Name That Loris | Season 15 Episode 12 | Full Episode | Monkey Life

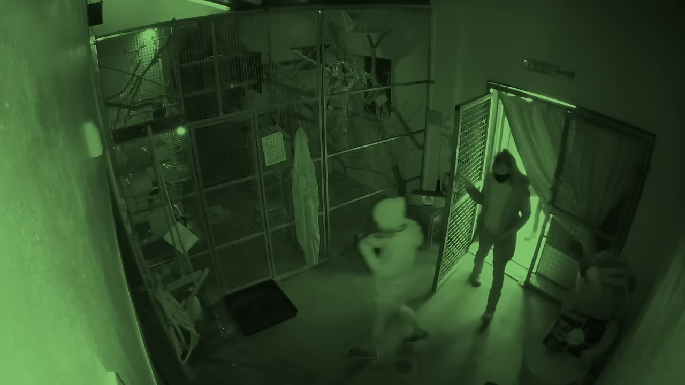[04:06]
The park's special lighting means their lorises are the opposite,
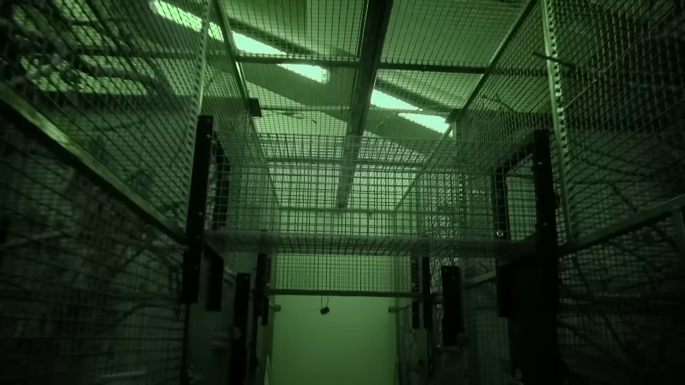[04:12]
allowing the primate care team to feed and monitor them during the day. Steph puts the travel crate into the bedroom and opens it up. But the new female stays put.